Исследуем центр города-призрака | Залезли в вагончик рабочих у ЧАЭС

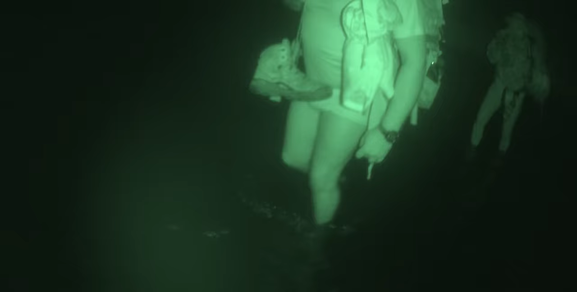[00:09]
перешли уж вброд и направились к колхозному двору села Стечанка.